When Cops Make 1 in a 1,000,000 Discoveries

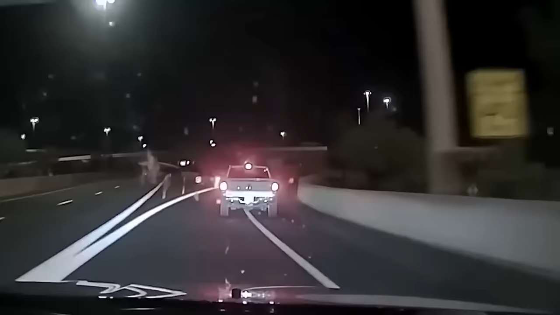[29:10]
During a routine patrol, the New Mexico State Police pulled over a vehicle that was swerving on the road.
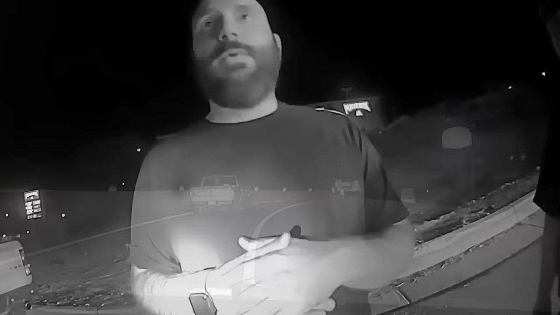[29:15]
To the officer's shock, the driver was 41-year-old Jeremy Guthrie, an accused sex offender. Inside the vehicle were six minors, aged 13 and 14.
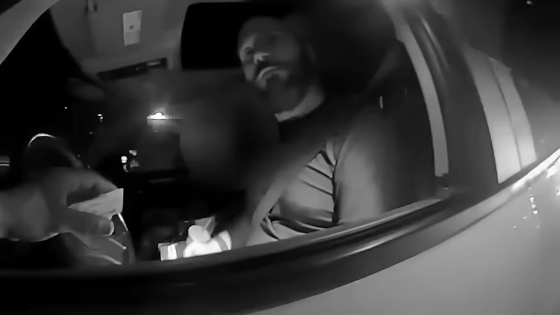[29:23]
The officer immediately suspected Guthrie was under the influence of alcohol, and he emerged from the vehicle with his pants unbuttoned.